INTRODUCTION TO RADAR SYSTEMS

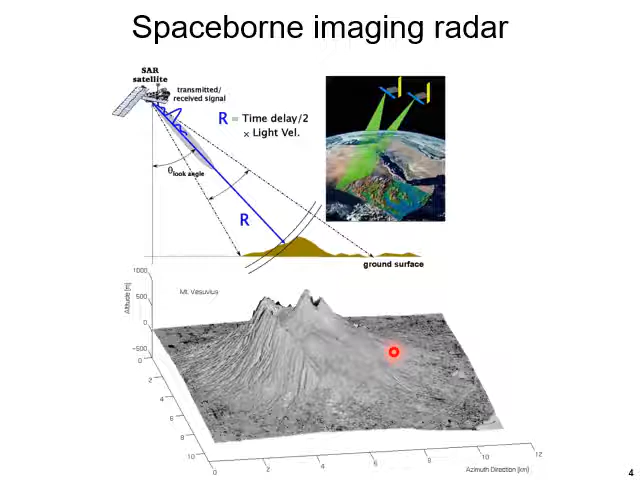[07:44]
We can map our entire earth with the help of this type of space-borne imaging radar.
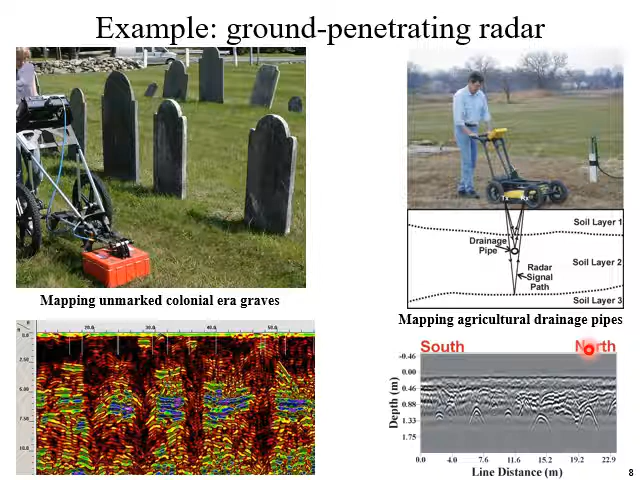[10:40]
is the, this is for the agricultural purpose, mapping of agricultural drainage pipes, etc. This is the, this is the mapping, unmarked colonial, there are graves. So all these things are possible. This is the ground penetrating radar system.
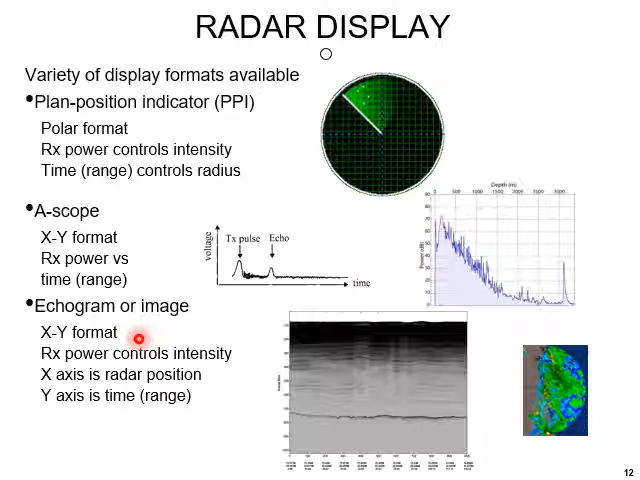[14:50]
So by measuring this time gap, we can determine the distance. Another time kind of radar display is the echogram. Sometimes it is also produces image. It is also XY format. Received power controls intensity. X axis is radar position. Y axis is the time or range. Time is mapped with the distance.